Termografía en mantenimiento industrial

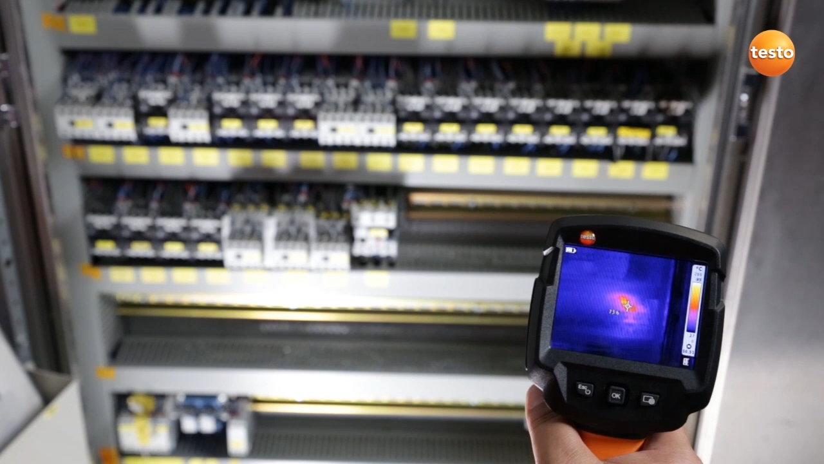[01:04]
It has a temperature of over 80 degrees Celsius.
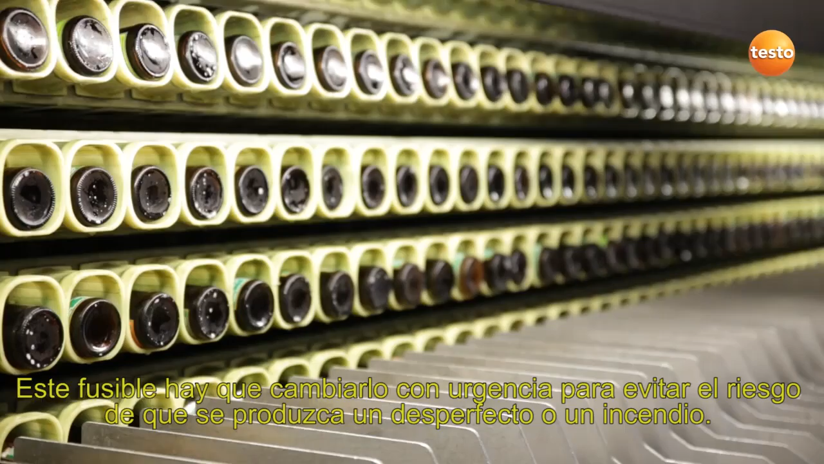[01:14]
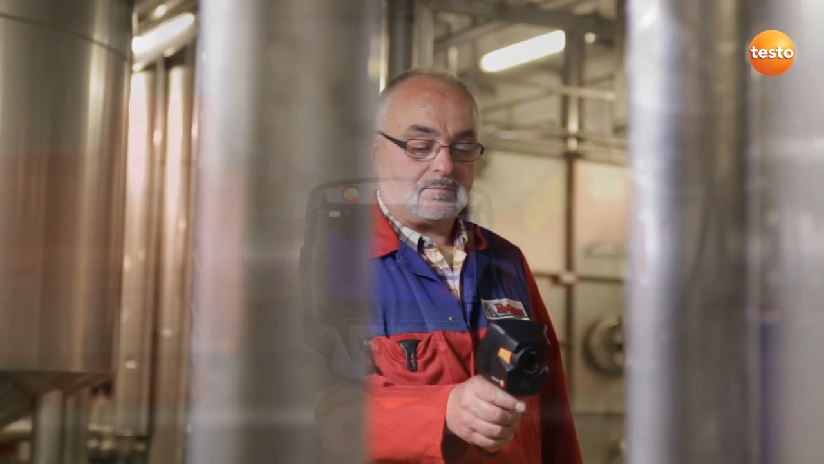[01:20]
Here I'm checking a pump in the brewhouse. You can see clearly that one of the bearings is running very warm.
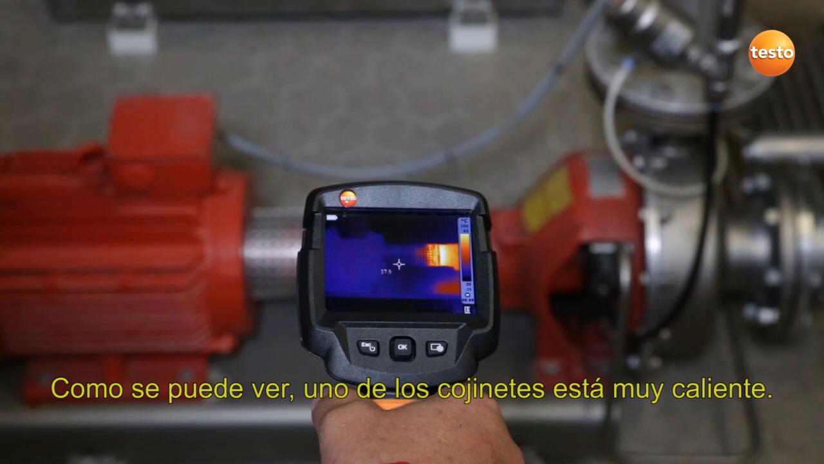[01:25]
This bearing, you can see it here,
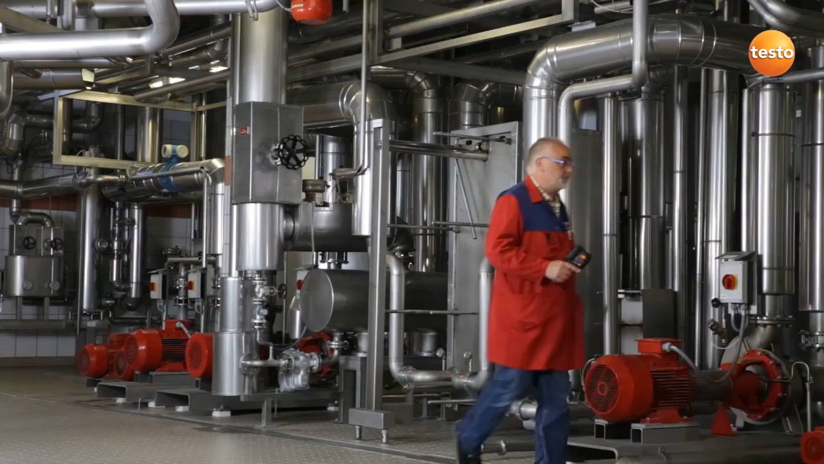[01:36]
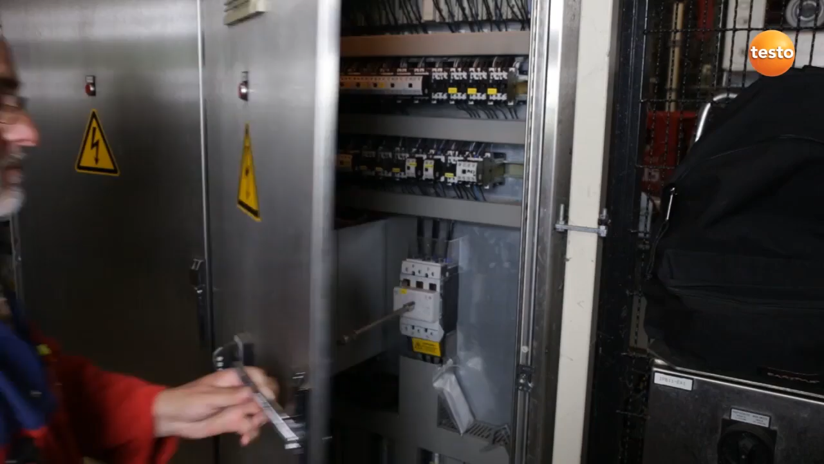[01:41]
Here I'm checking a switching cabinet in the bottle cellar.
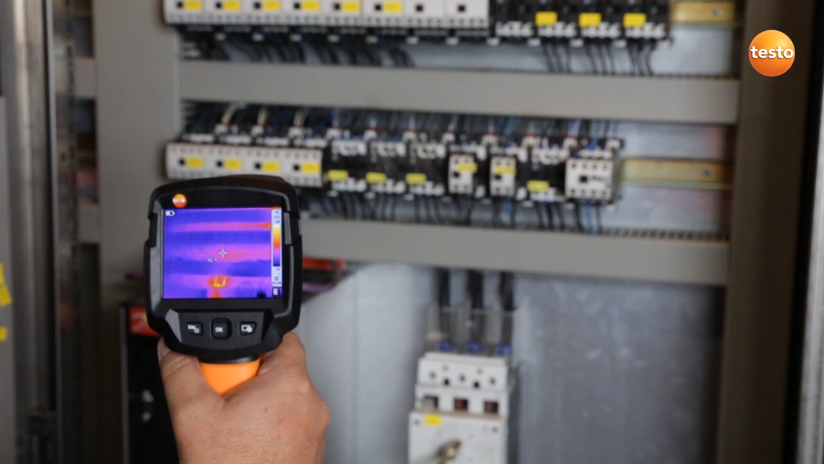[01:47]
Here too you can see a defective contactor. For preventive maintenance reasons,